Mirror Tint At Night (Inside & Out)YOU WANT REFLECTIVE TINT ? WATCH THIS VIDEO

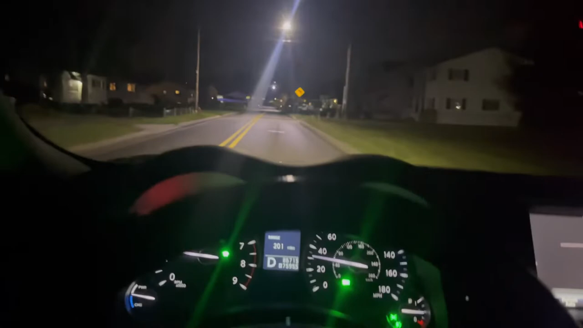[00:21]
slash mirror tint looks like at nighttime so there's nothing on the windshields is what looks like with no turn and boom that's what it looks like